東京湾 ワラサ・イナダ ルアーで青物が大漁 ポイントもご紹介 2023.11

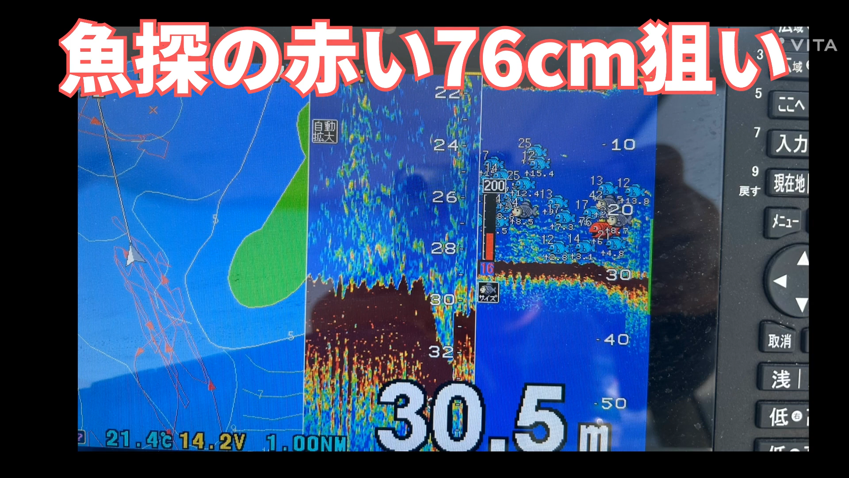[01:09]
On screen: depth 30.5 m, water 21.4°C
今回はですね、この魚端の赤い76センチ、狙います。稲田が42センチ、ワラサが76センチ。
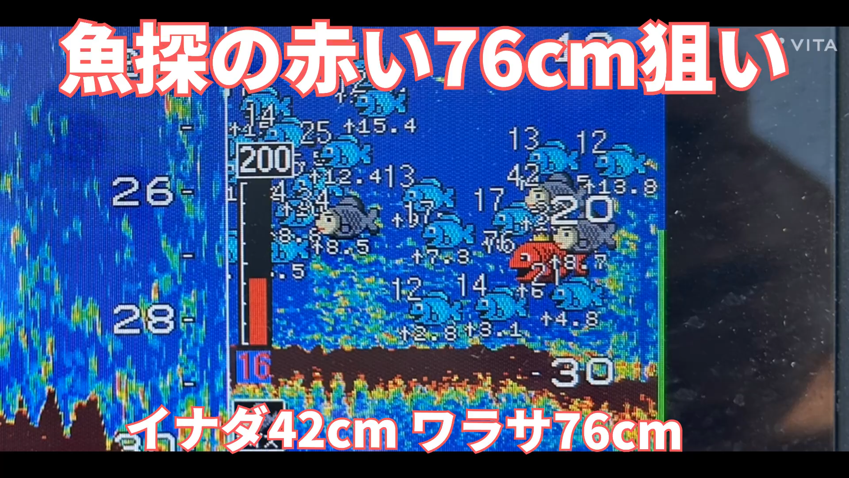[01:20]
結構合ってますね、この魚端。先ほど釣ったこと。